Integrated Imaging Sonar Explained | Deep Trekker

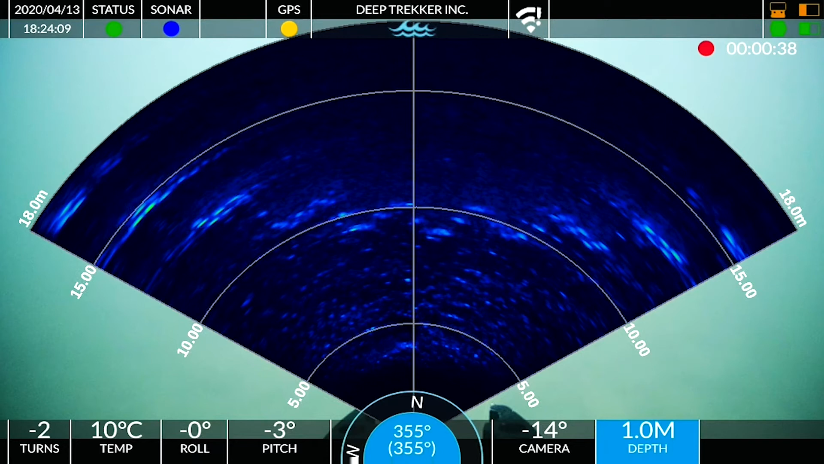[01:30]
distance we're also getting a representation of how loud that response was so the higher amplitude or the louder responses show up as brighter pings and in this color palette the brightest shifts from a blue almost to a sort of a yellowy green now there are two metrics that we can change we can adjust our sonar range and our sonar gain so here's an example of bringing that gain down as i decrease the gain my whole image gets darker it's basically increasing the threshold of volume at which the sonar sensor decides
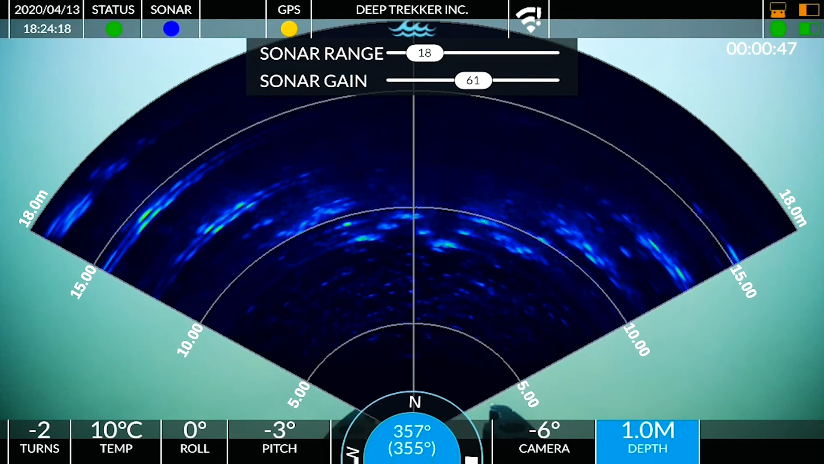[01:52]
that it should place a pixel if i turn the gain up the whole image becomes much brighter now when i adjust my range it's basically adjusting zoom so i can zoom in and out just like
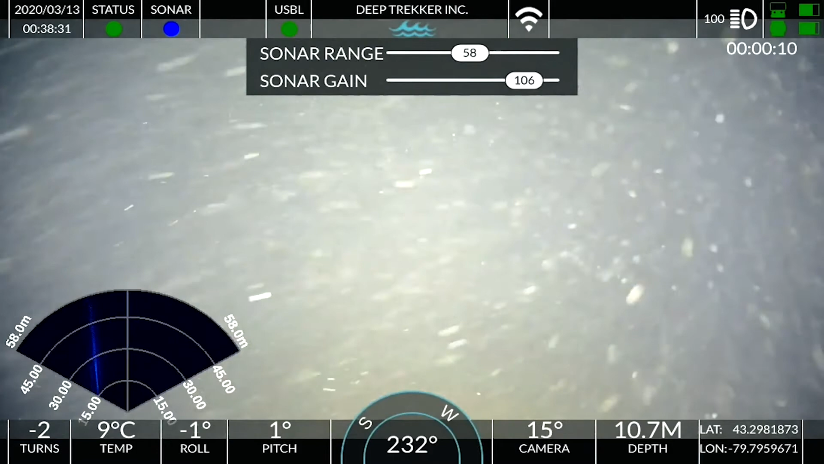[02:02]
i can increase the range or decrease the range now this next clip is actually a
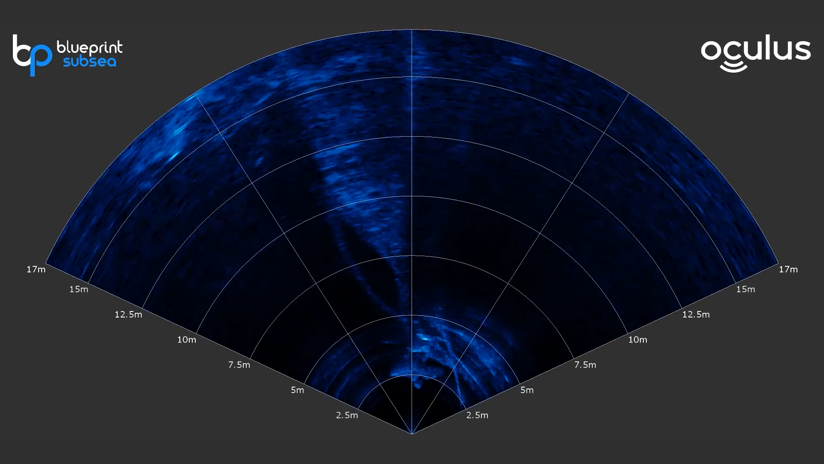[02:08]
recording from the sonar software so this is what the sonar log looks like in post and there we go i'm exactly one meter away from the cone of that prop and and if we're using the the sonar software as you can see we're using here i can actually take measurements using my ruler tool this is all integrated directly into the deep tracker controller and you can record footage onto an sd card or through an ethernet
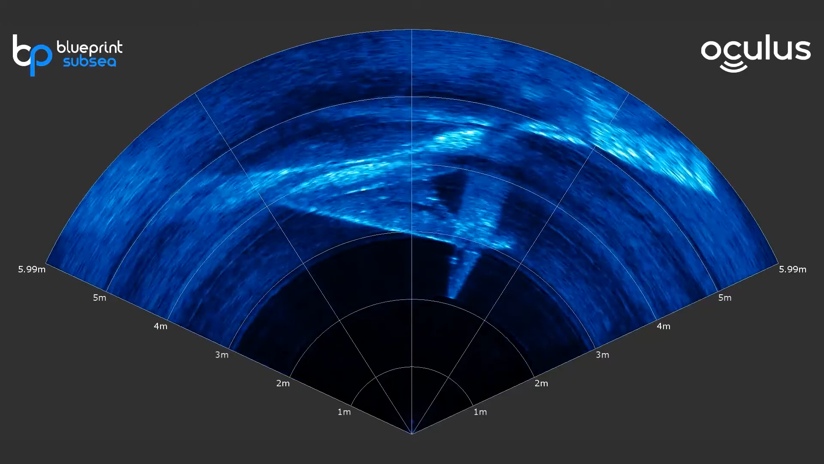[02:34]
cable you can view on a secondary laptop and record the footage in real time so this
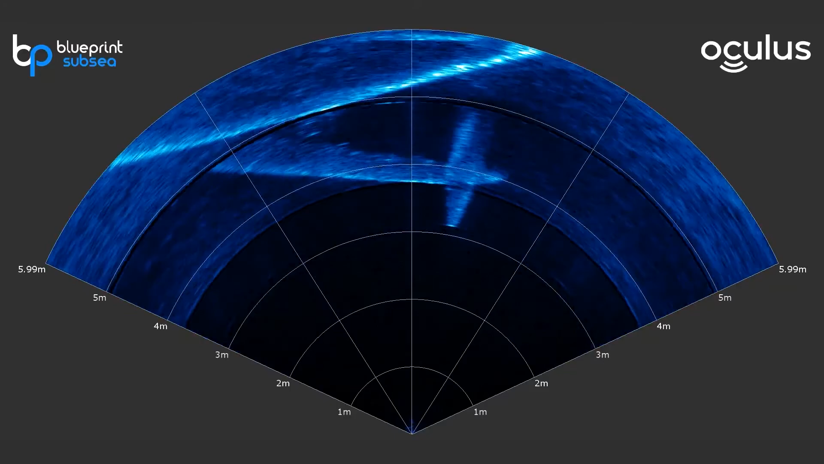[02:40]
is an incredibly valuable tool